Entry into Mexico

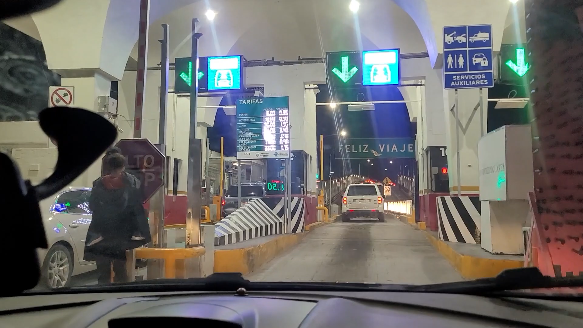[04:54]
Pay to get out. Six pesos.
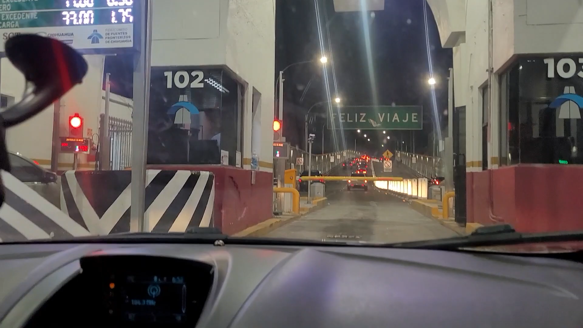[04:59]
Thanks. Hola.
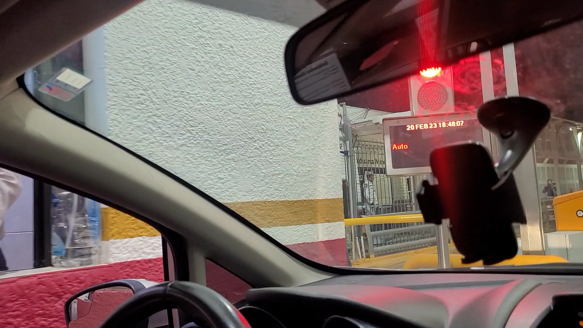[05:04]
Let's do this. Coming up on the border. Across is where you show your passport.
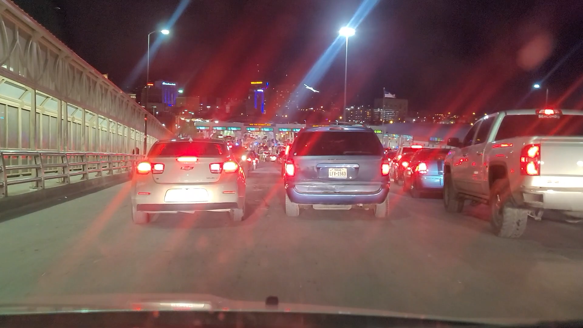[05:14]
I guess the last checkpoint was just to pay to get out of Mexico. So they're charging a $2 fee to get in and out of this motherfucker. Yep. Final update.